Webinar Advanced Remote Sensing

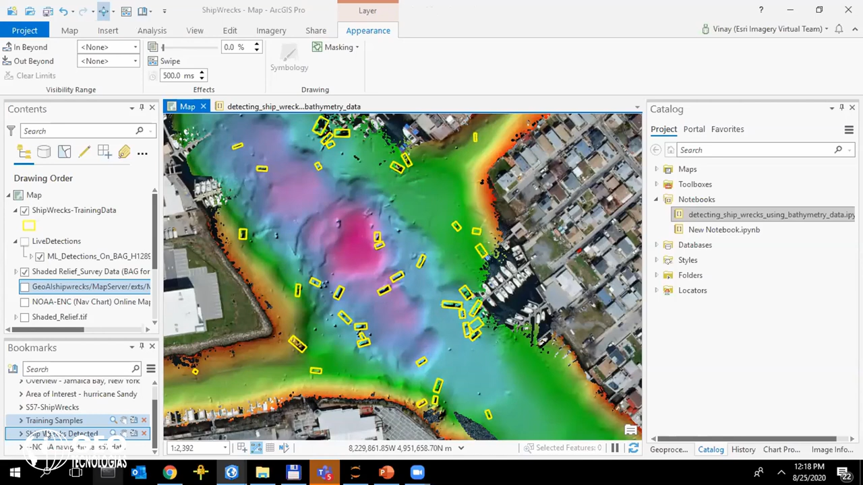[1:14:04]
and here's one location where we have a bunch of live detections this is automatically detected using the system now how is this useful this is noaa's map